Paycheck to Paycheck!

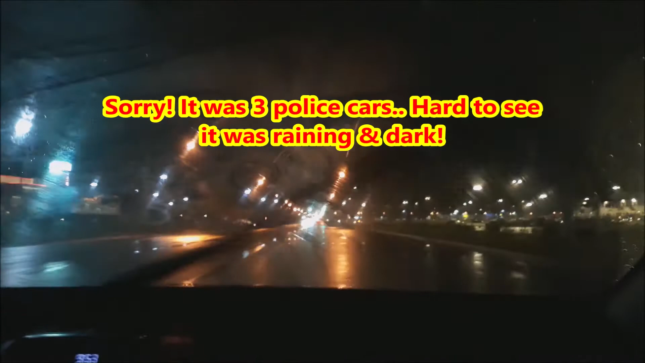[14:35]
This is the big Amazon right there, oh. It's raining.